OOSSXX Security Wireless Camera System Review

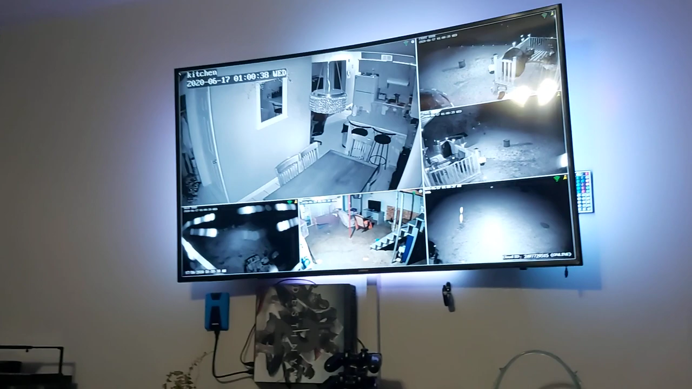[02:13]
now as you can see I have one two three four five six on my my system you can add up to eight cameras on this and on my TV I just have it set up as I can basically go in and and watch my cameras right on my TV and if you have a tablet you can just access it that way and set it up anywhere you want in the house you want to take it with you outside or whatever but I just wanted to show you guys this quick little setup and maybe some features in here that you
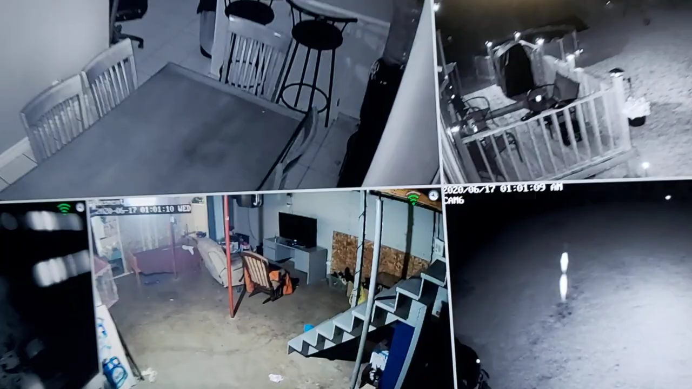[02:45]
guys for setting this up some people might have issues don't know how to do it but I'll show you the box
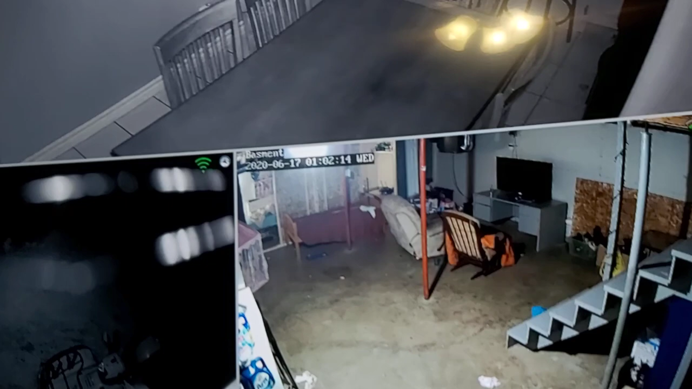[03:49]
I'll show you so here's my mouse just right click and you bring up
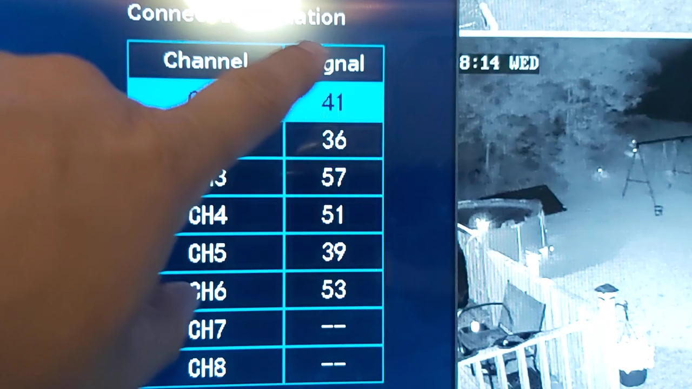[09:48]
one is actually in the house and I don't know why it's the lowest signal
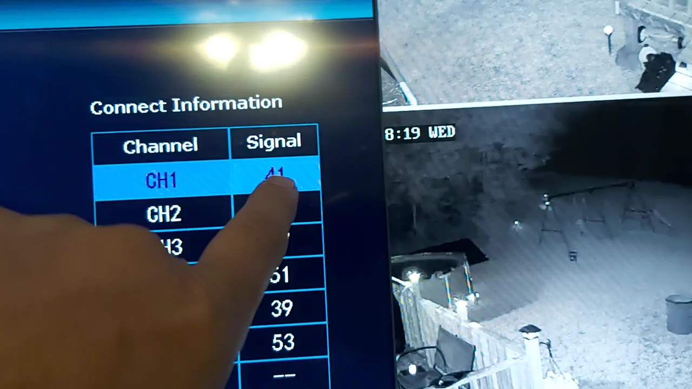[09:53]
it could be something to do with a router something interfering with it but it
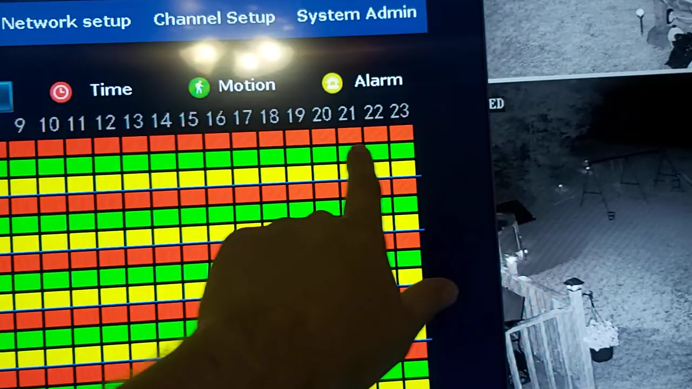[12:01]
the day so whatever happens it triggers and shows me green on my recording hard drive and
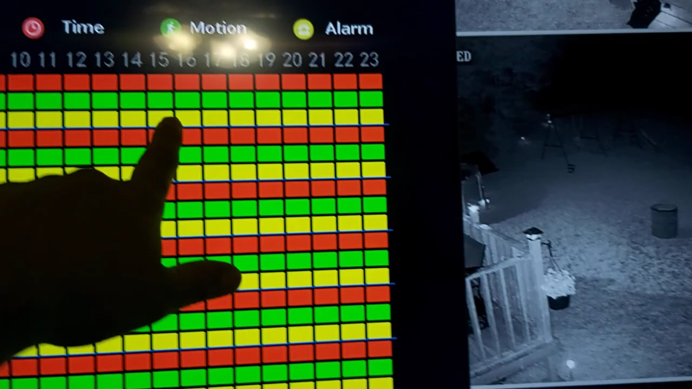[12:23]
there was a motion on my hard drive on the bar like a video bar it'll show okay this is where every motion was picked up and then the red will
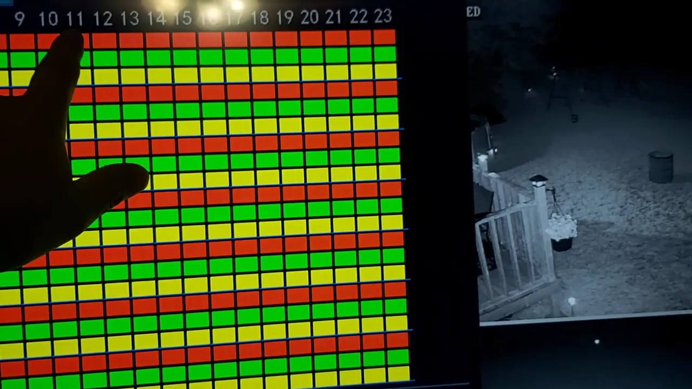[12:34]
constantly record I'll show you that so let's go into uh let's go back
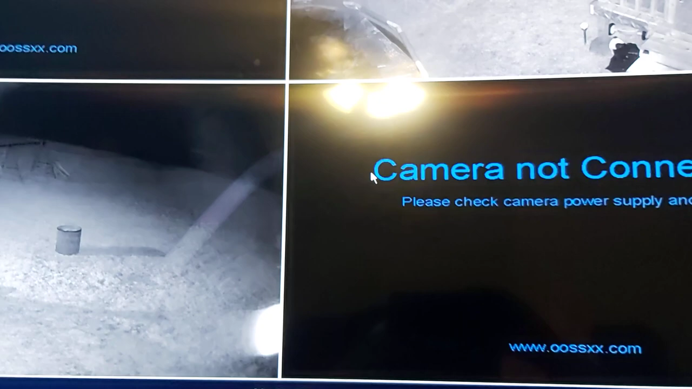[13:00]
they're all loading in here slowly and this is now okay
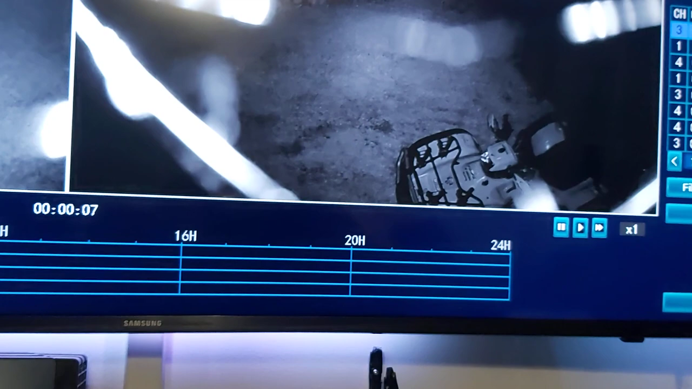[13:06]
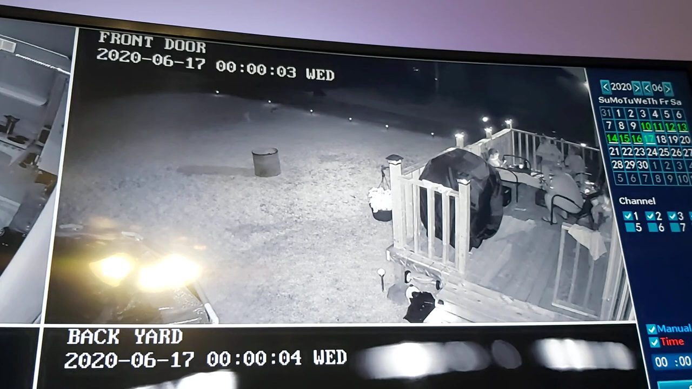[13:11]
there's outdoors this would be my front door this is my backyard and this is the other side
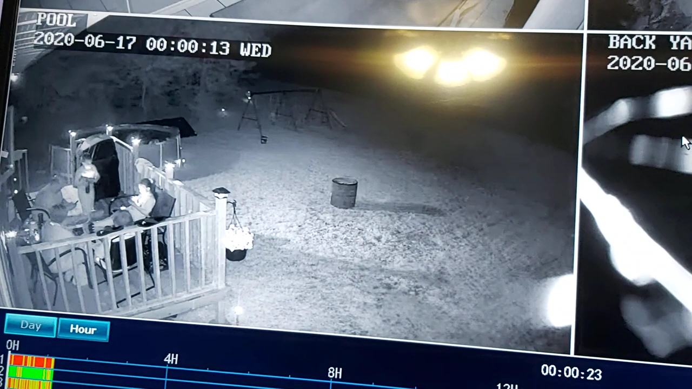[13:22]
the front door or whatever and this will be my kitchen
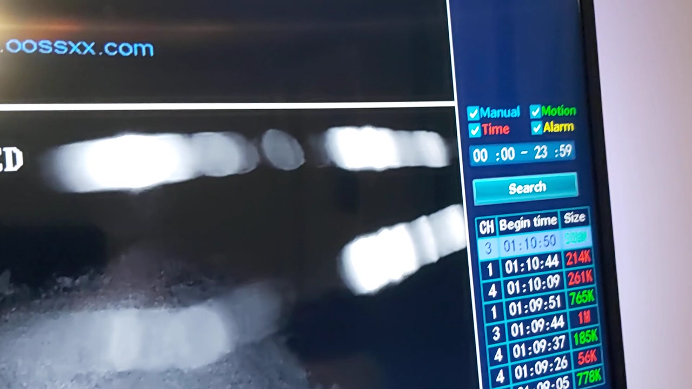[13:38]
there's five or six did I just show you that can you see it there it is
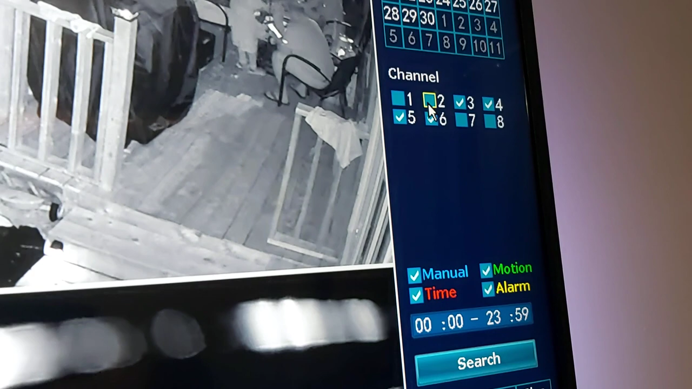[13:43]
so you can only select four at a time
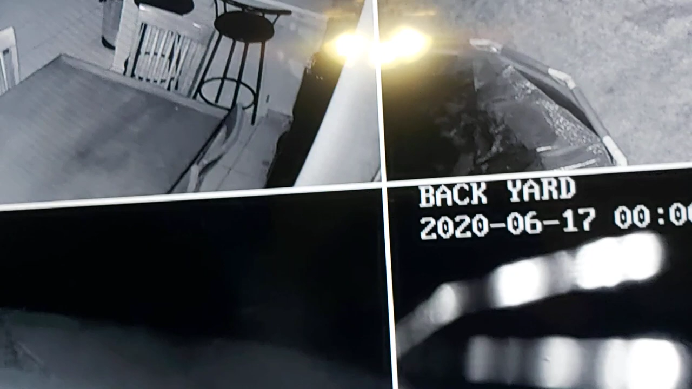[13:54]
so it's showing you four so I can only show you four at a time but anyways that's not the point I want to go show you say okay for instance my my uh front door let's go to front door so I'd be camera two
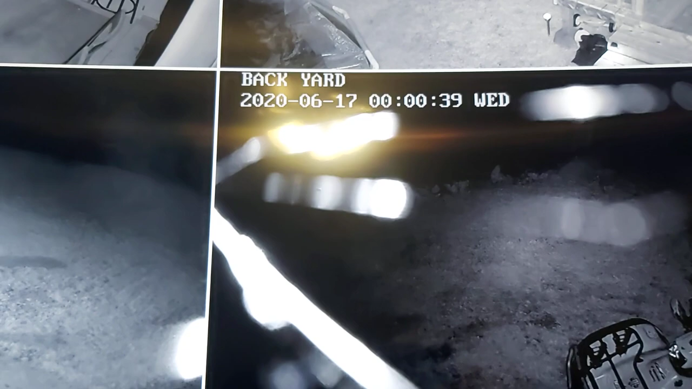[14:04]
so we're just going to select camera two on the hard drive so search for camera two then we're going to go down and we're going to say search
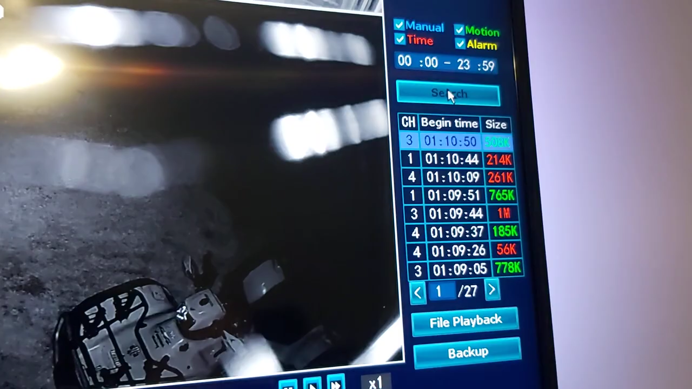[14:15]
so here's camera two this is what was going on out throughout the day
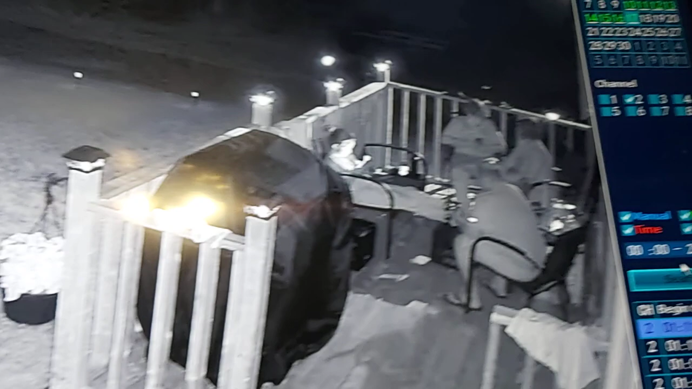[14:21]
uh family was sitting out there on the deck